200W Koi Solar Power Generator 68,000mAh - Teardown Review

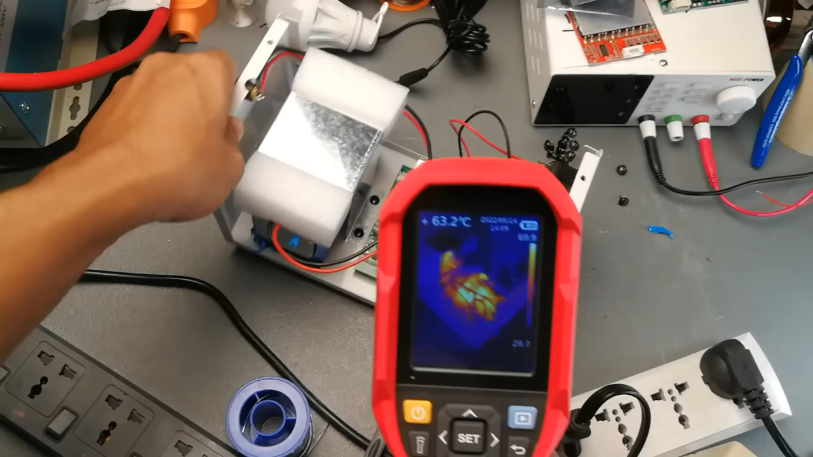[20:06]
On screen: spot 63.2°C
so mainit nga sya yung transformer
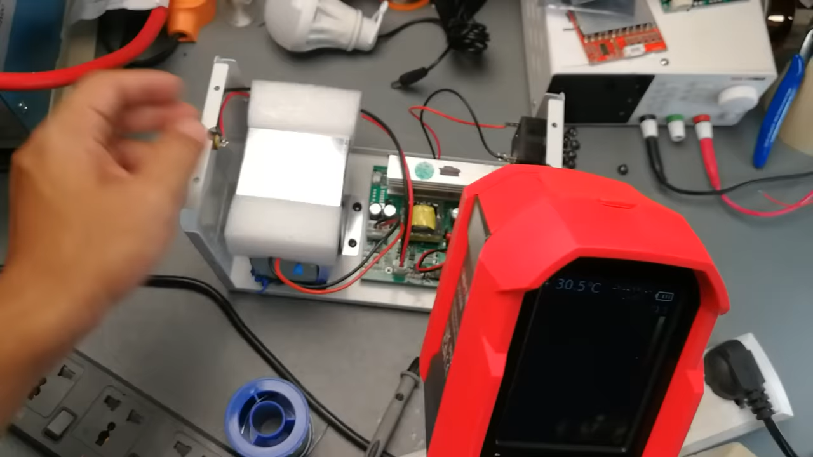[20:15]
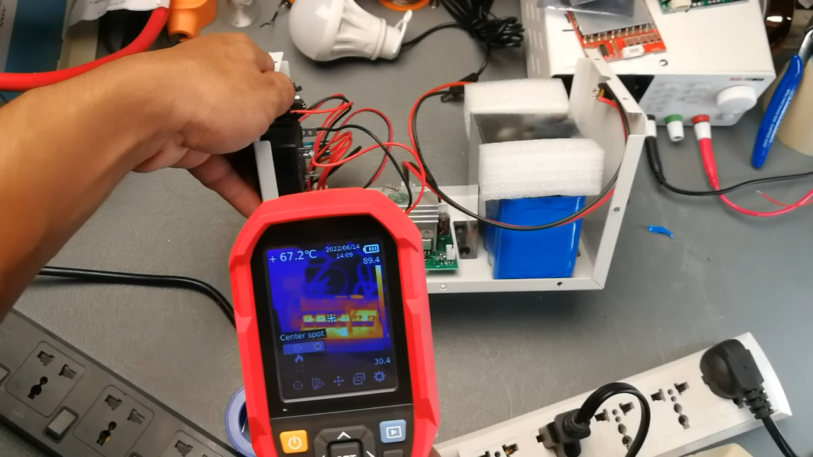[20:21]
On screen: spot 67.2°C
nasa 69 degrees celsius yung yung mosfet and yung heatsink tingnan natin 48 50 ouch
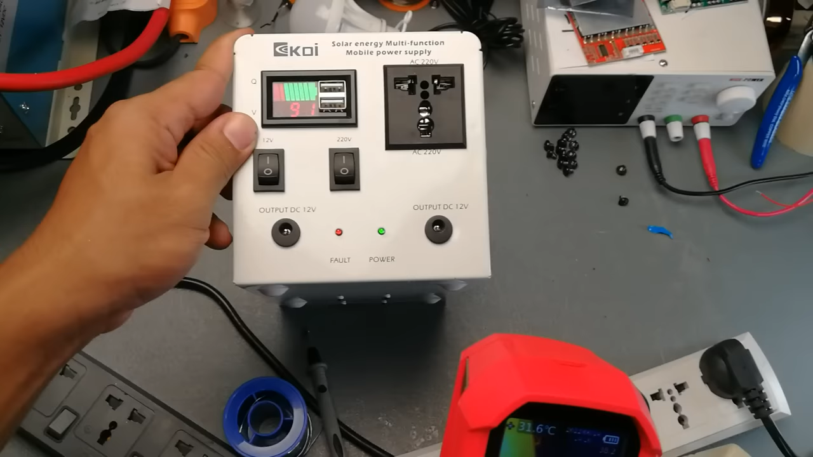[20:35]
150 watts pa lang yung ginagamit natin miinit na sobra to siguro 100 watts lang kasi kapag tinagalan yun ng gamit to ng 150 watts pataas
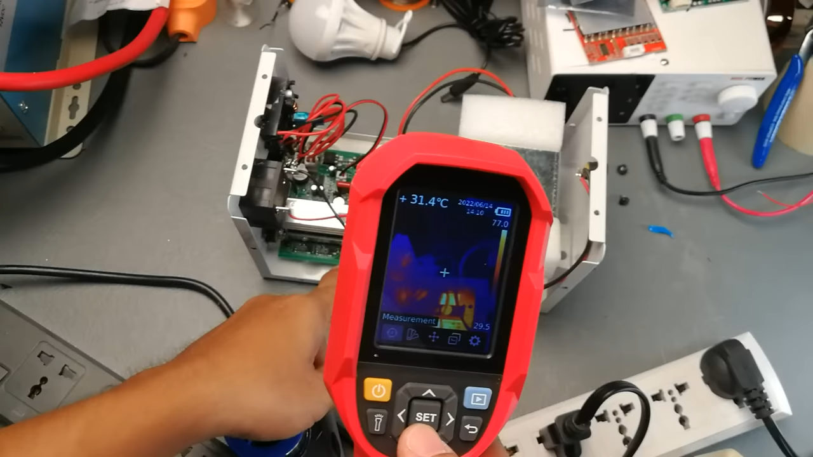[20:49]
On screen: spot 31.4°C
masusunog tong mosfet kasi nasa 69 degrees celsius na yung mosfet natin katulad